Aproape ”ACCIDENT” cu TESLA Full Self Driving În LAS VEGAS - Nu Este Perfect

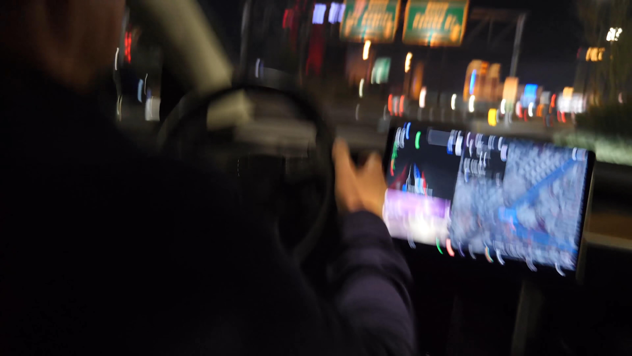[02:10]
Așa, și? Nu cred. Mamă, cum am fost. Da, foarte tare. Mamă, cum a făcut o pas.
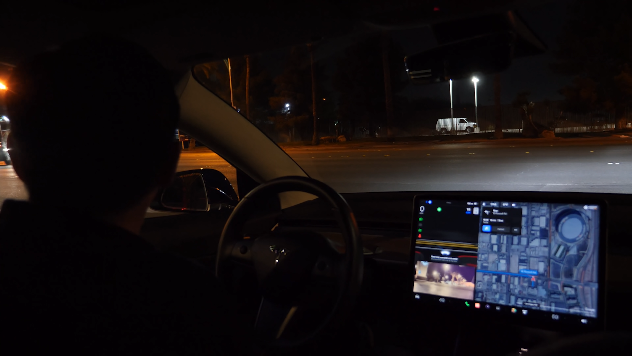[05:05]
Acum o să ieșim într-un drum foarte aglomerat cu trei benzi pe sens, de unde chiar vin mașini. Ea a făcut acum sau tu? Ia. Nu, nu, nu, nu. L-a speriat pe ăsta. Face singură, vrei. Și ea e acum, nu? Da, ea e acum. Deci, a făcut o românească. Da, a făcut o românească, s-a dus jumate de... Da, da, super curajoasă la fază. Da, da. A lăsat-o pe ea, să știi, n-am apăsat pe nimic. Și acum a văzut că e verde și i-a dat un pic de sprint ca să prindă semaforul.